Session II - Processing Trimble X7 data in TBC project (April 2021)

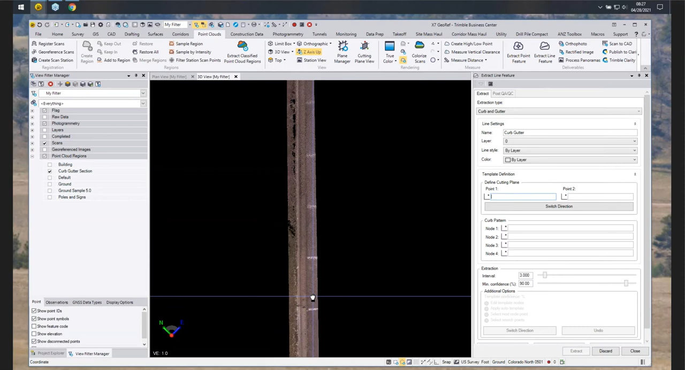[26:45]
And what I like to, to tell everyone is to kind of do a perpendicular to pick selection from the curb and gutter and make sure that it's kind of even so that you get a nice, uh, cross section view. So follow that cross hair across, um, your selection.
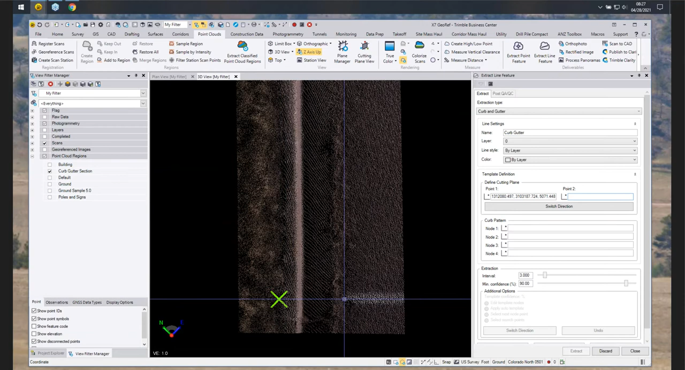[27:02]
You, so you can grab one up in the vegetation and then one up in the, the parking asphalt. And then once you make that second point selection, you can see that the cutting plane view pops up and we have a really nice cross section view of the curb and gutter. Um, and then it automatically moves down to define the curb pattern. And this is kind of the section where if you were out in the field with the rod, you know, you're, you're doing that virtual topo shot right now. Um, so you'll go to the back of the curb and select that node one.
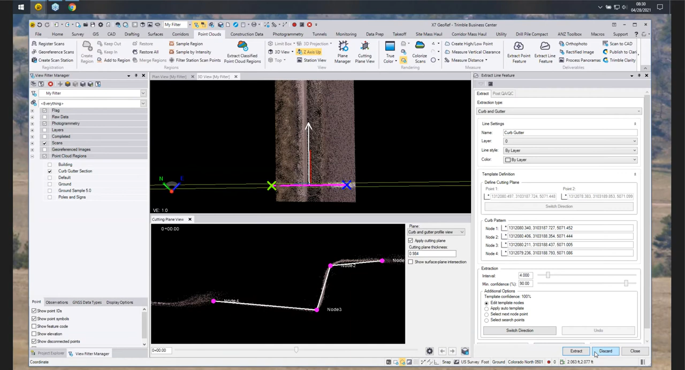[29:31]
And you can see it's right at the lip there. And now if you're happy with it, you can just run the extract or hit enter. And you'll get a progress bar below at each interval going to a hundred percent. And you can see it kind of being defined out in the graphic view in 3D. Um, you do have the ability to hit stop at any point in time. If you don't want it to go too far, or if you feel that you need to define the, the template nodes a little better at a,
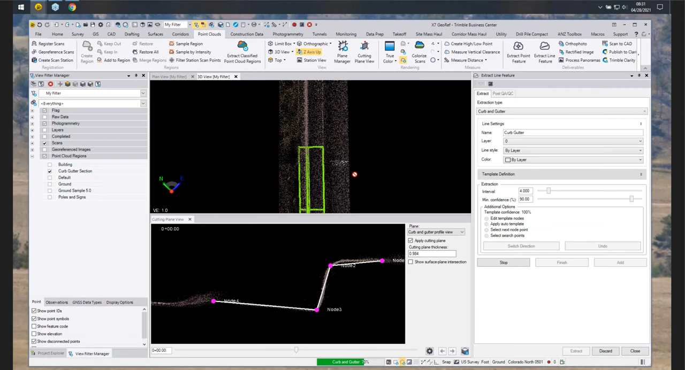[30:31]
And really this saves a lot of time instead of having to hand draw, you know, these four lines throughout the parking lot, um, or even being out there, you know, shooting all this and just setting up the X7 and letting it do the work for you. Um, so for this instance, um, we have a couple options here we could do. If you have a straightaway path here and you're done on this side, you could hit the switch direction button over in the UI pane and then work your way back the other way. So it'll kind of flip directions and take you back that way.
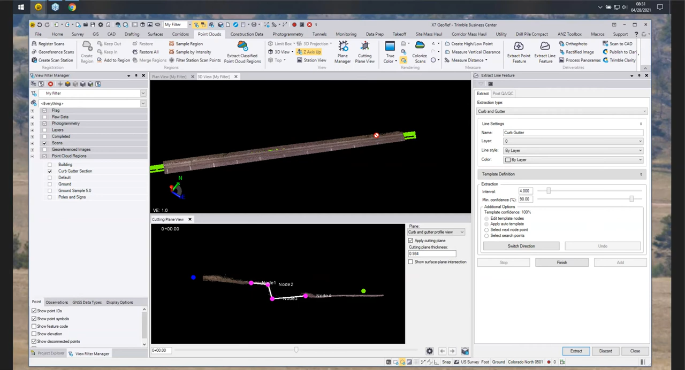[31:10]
You also have the ability, um, not now, but, um, um, once we hit the extract button on the other side, you can undo, um, back one section and then kind of do some corrections if you wanted. So Dan can do the undo here and we can go back one. Um, but right now I want to walk through some of these additional options. Um, so if I go, we've already walked through the edit template nodes. Next, we have the apply auto tip, auto template, which means if you have, uh, if you zoom in here, you can see that some of these nodes kind of fell, um, outside of that cross section a little bit.
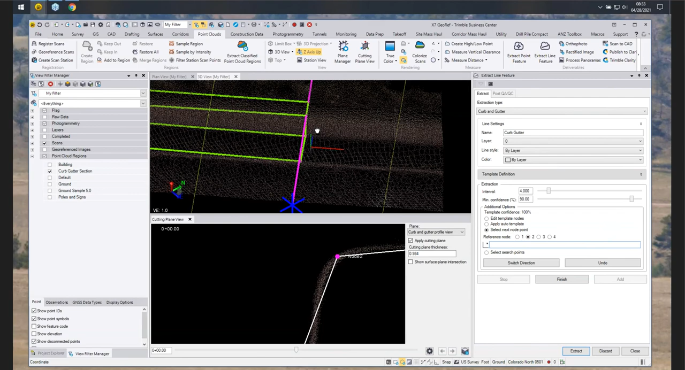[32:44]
And for this instance, we can go to, uh, node two and select the box and we'll go into the 3d view. And basically select where you think the next interval of node two goes. And so we'll go to the back of curb there and essentially, you know, it powers through, um, it generates a new view in the cutting plane. And what we can do is kind of modify those nodes to go down a handicap ramp, if you will. Um, so we'll go down one section there, um, and then work through that process with this, um, option. And then we also have the select search points option.
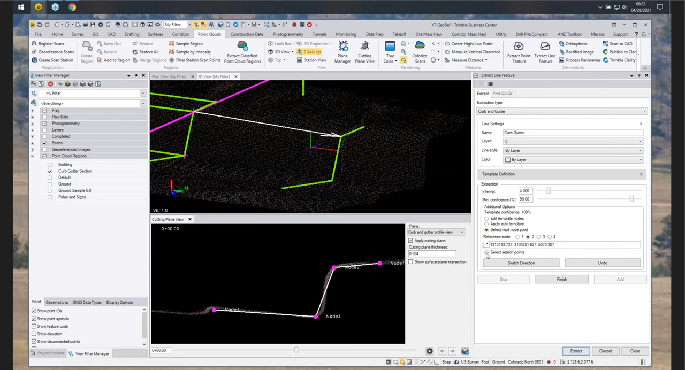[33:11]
That'll help you work past, um, some long curves that get a little tricky or some 90 degree bends. Um, essentially all you have to do is just pick some guidance points and guide that algorithm around, um, a tight curve.
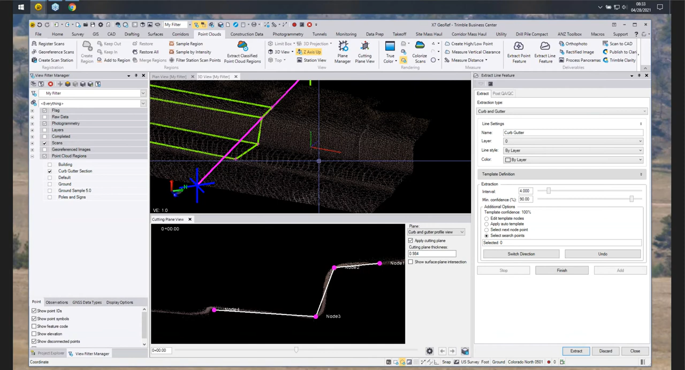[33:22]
Um, yeah, so Dan's showing, uh, what we'd probably do around a 90 degree bend, but we don't have that in this region now. But if you check out the YouTube videos, you'll be able to show, see a 20 minute video on all of this.
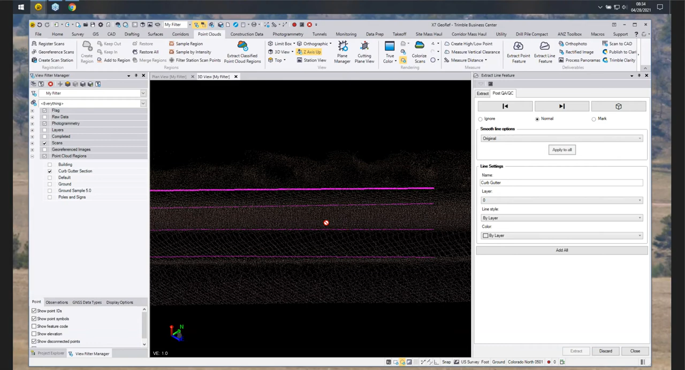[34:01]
And so we give you the ability to similar to, um, some other, uh, extraction types in TBC.
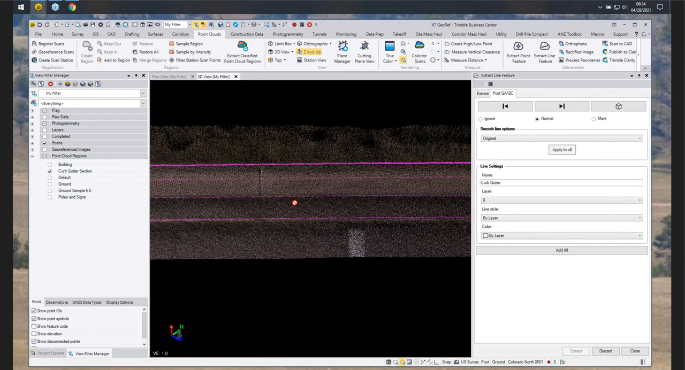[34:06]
If I zoom out, I can see that these are now vectorized and, and magenta lines. I have the ability to kind of navigate to each line by doing the, the, um, left and right arrows. I can ignore them. I can mark them as normal or market to go back as later. I can also add in that limit box, uh, very similar to the automated approach with points. And then if I go to the smooth line options, we give you some options, uh, um, there to do on certain lines around, um, corners, um, or curves.
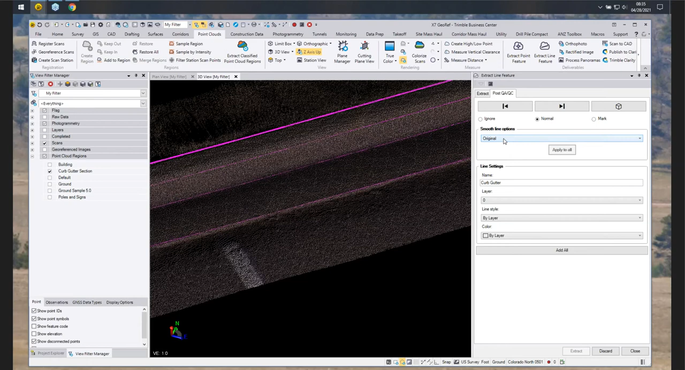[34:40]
So being able to best fit a line, similar to how we have line string edits in business center today, um, I can apply it to one or I can apply it to all four lines. And then down in the line settings, again, if you didn't do it up front, you can do it later.
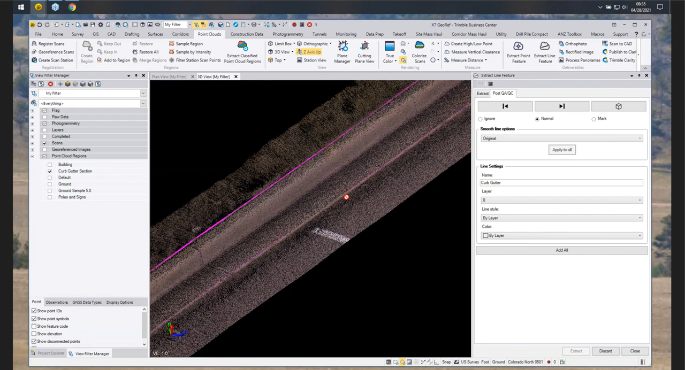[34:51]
And then once I'm ready, I can add all of these to my project. And now I have four line strings to my project for curb and gutter.
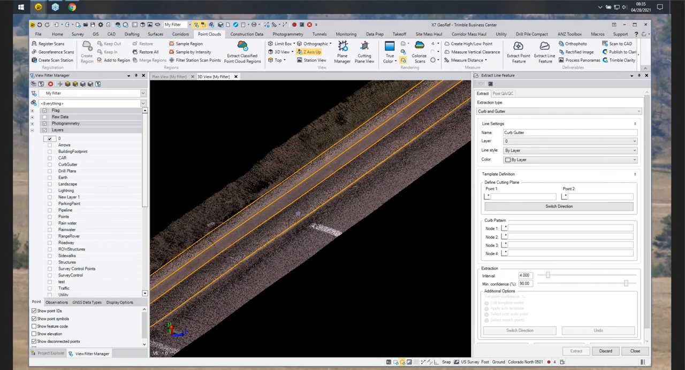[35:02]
And you can see it, it works pretty well, um, with the points.
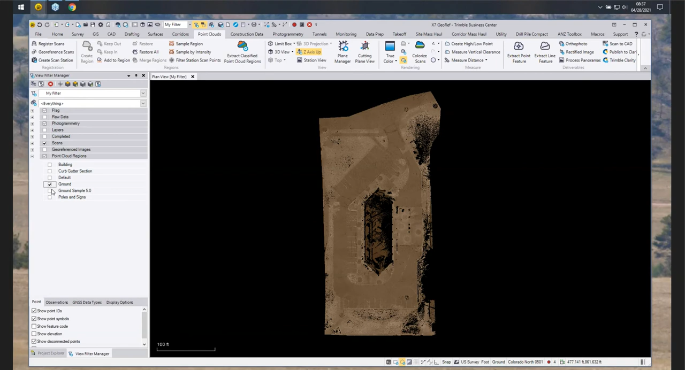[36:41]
And we can hit this sample region command. And we can give it a name. And for this one, we can call it sample or, um, whatever you wish. We can select the point cloud section or region that we want to sample. For this one, we'll call it crown sample. I'll select the ground and we'll do the sampling type as spatial because we kind of want to get a, not a random distance between points,
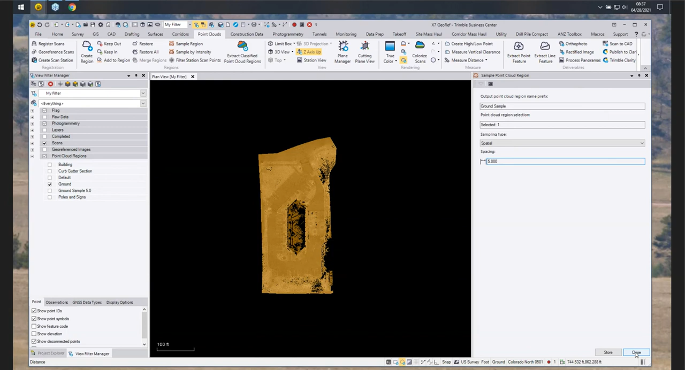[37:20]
but, um, a spacing of five feet in between. And so once we go ahead and hit store, we sample that down. And Dan's already got it here to the ground sample at five feet.